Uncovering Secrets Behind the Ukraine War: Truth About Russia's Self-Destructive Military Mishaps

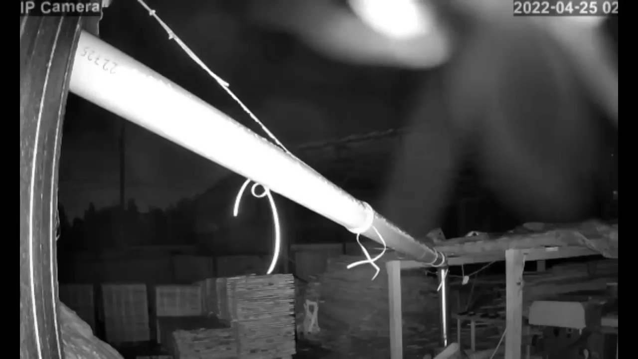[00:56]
this airfield is about 200 kilometers away from the Ukrainian border and there are no weapons in the Ukrainian armed forces that could strike at this range.
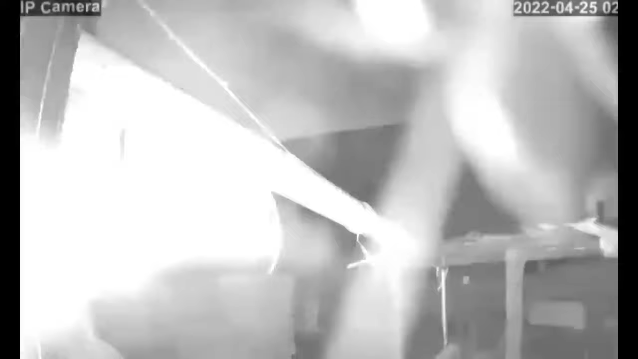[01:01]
There was also an explosion at an oil depot in Brunswick, located 100 kilometers from the Ukrainian border.